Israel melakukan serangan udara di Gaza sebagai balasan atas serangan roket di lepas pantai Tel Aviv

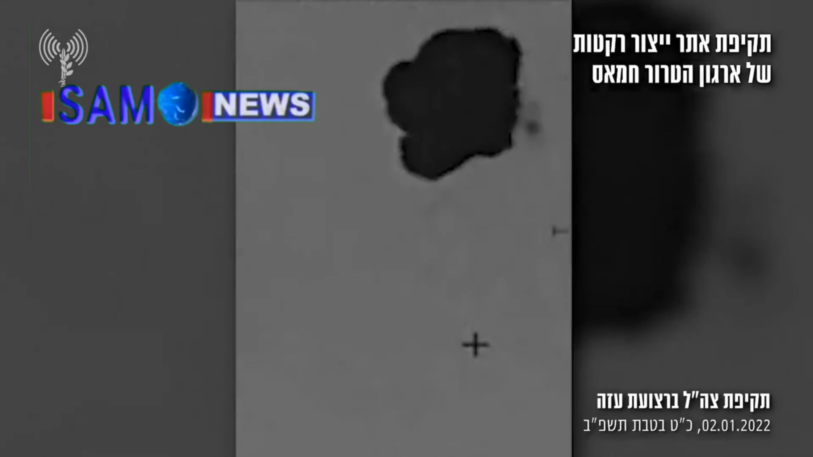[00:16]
Hamas menembakkan senjata anti-pesawat ke pasukan Israel.
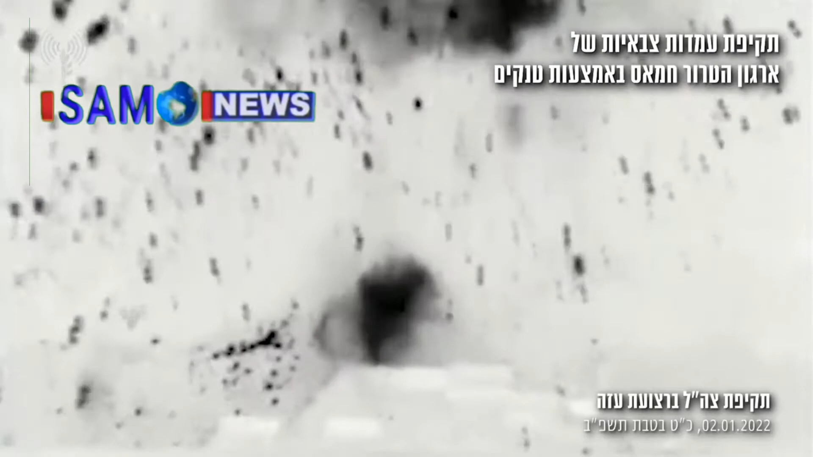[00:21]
Pasukan pertahanan Israel melakukan serangan udara pembalasan di
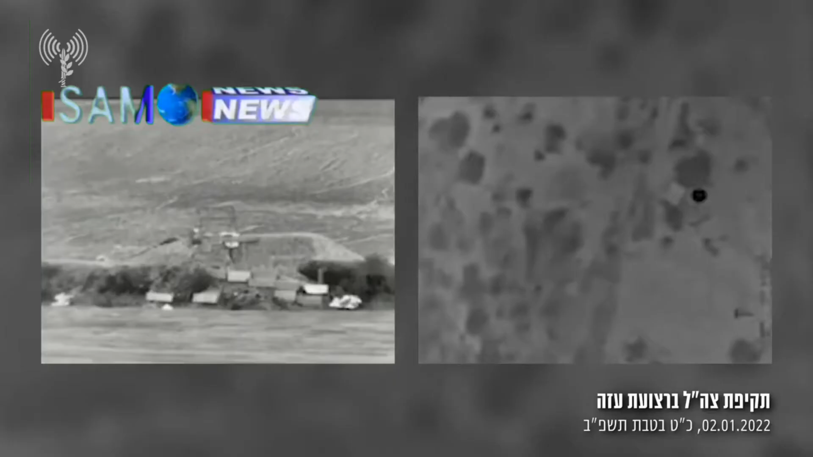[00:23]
Gaza Sabtu malam setelah dua roket yang ditembakkan dari Gaza mendarat dilepas pantai Tel Aviv pada Sabtu pagi.
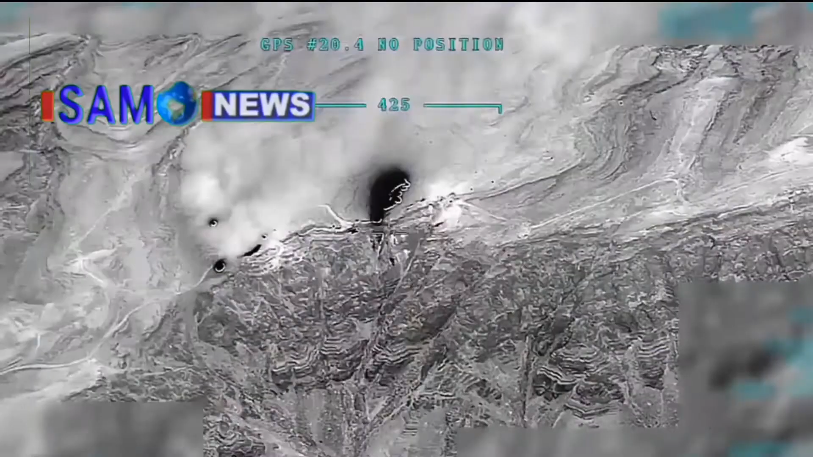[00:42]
Tang Tang Israel juga menembak pos-pos militer Hamas di dekat perbatasan Gaza dengan Israel.